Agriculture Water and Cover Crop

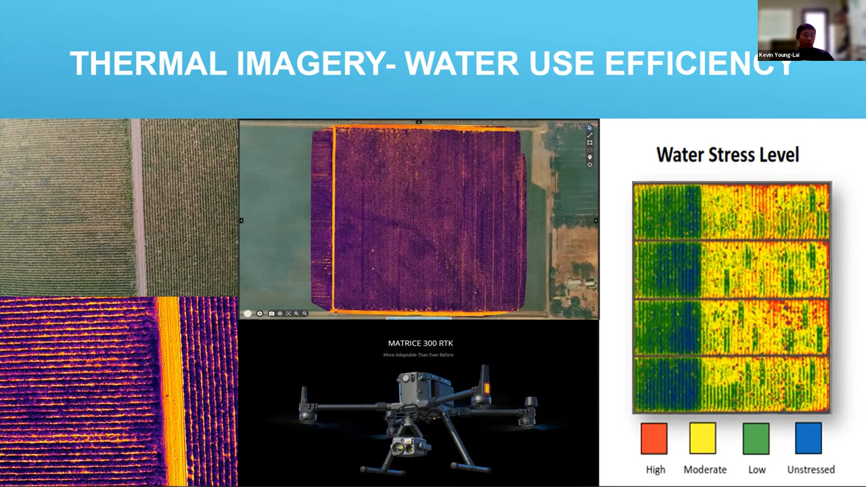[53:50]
darker purple is actually showing um more of the uh water being held into the soil resulting in a cooler temperature